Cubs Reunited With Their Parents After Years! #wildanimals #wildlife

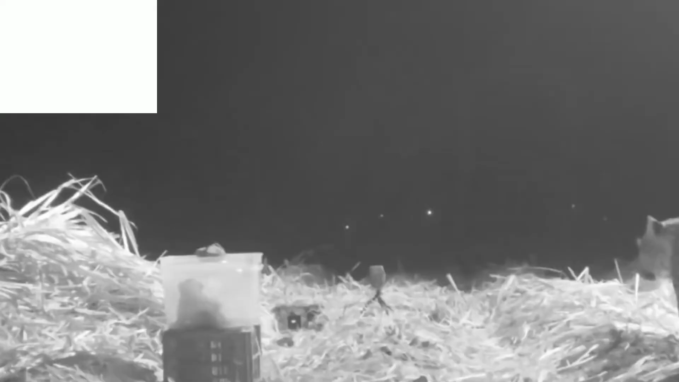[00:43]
the Forest Department and Wildlife SOS Rescue Organization rushed to help in order to attempt to reunite the cub with his worried mother.
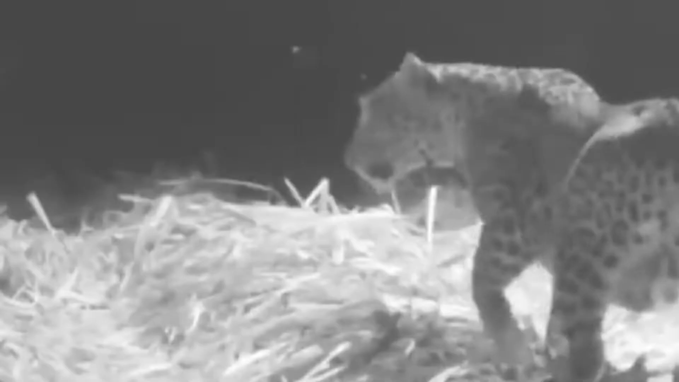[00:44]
And you can see the relief of the mother leopard when seeing her baby safe and sound.